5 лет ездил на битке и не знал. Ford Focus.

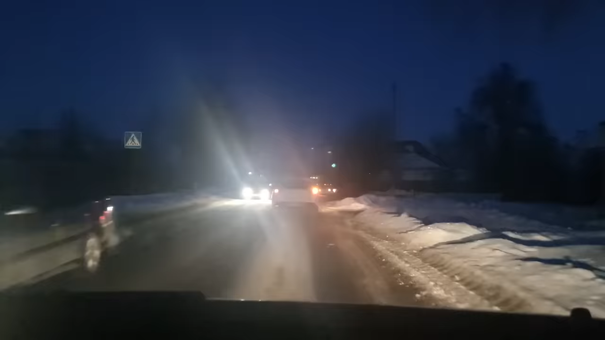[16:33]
По вот этой беленькому фокусу, ну с него тоже ничего не дымит, машина парует, легкие выхлопные газы из-под капота идут где-то, не могу понять где, уже темно, нифига не видно.